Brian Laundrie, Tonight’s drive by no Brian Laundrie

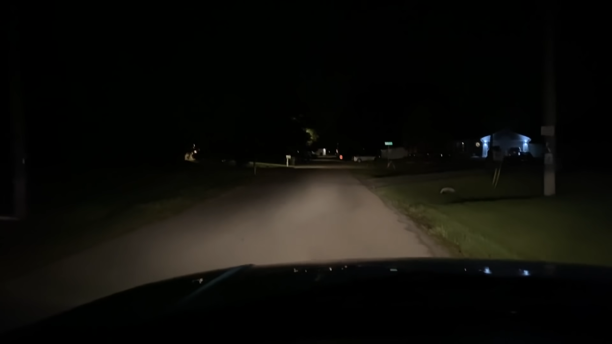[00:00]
Okay, we're out here again. This is Doug, live in Northport, Florida. We're doing a laundry drive-by for your people out in the United Kingdom,
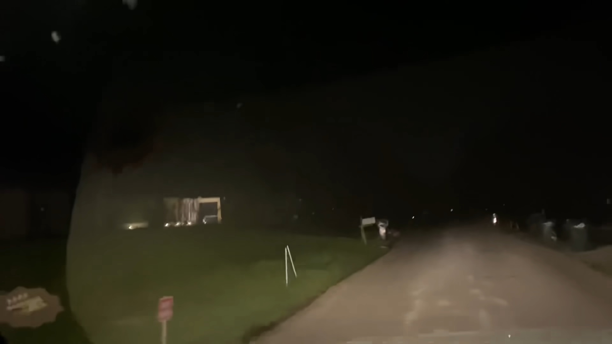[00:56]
There it is. The laundry house.
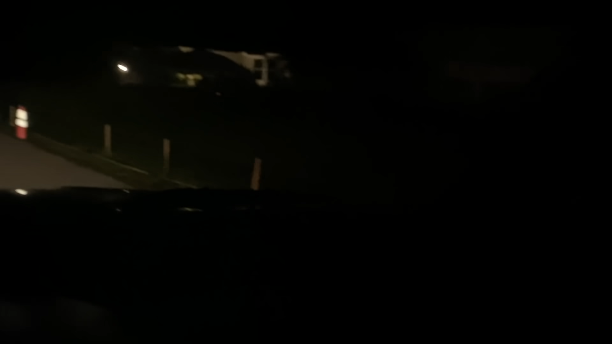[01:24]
There he is sitting. He's waiting for him to do something. Oh, one lights came on. They're watching us.
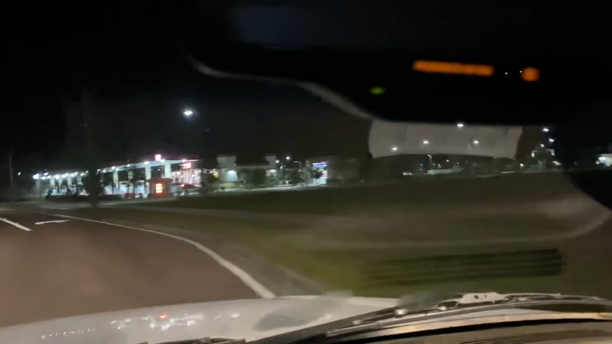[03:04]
So we have to take this into our own hands because they're not doing shit.
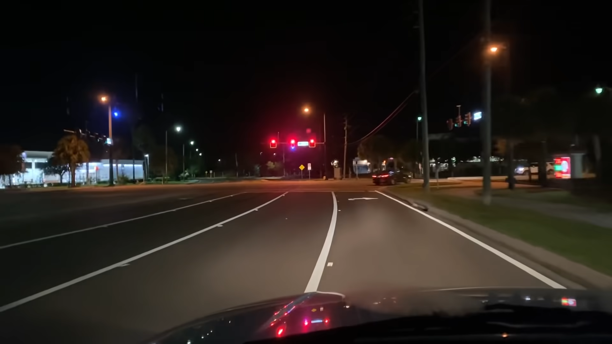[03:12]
Oh, that was a cop. God, he was flying. I wonder where he's going. So this is something where Brian would be working his way back to come back to mommy to suck at mommy's tit for the fire department. That's why I'm telling you, he's not in North Carolina.